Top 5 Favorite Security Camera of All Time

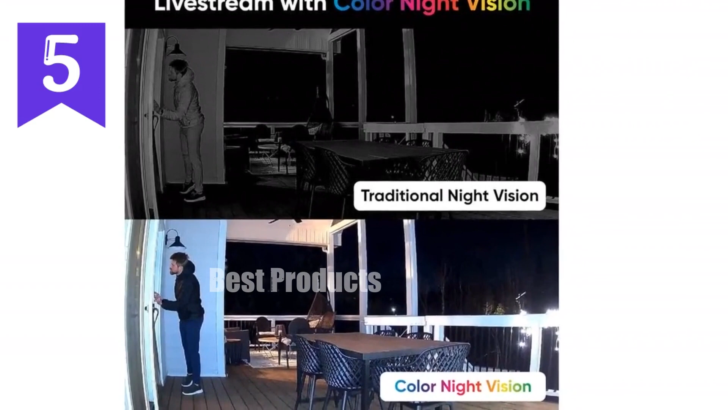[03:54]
Experience crystal clear 1080p HD day or night with our revolutionary color night vision. Ideal for indoor and outdoor use, this IP65 rated camera withstands the elements with ease.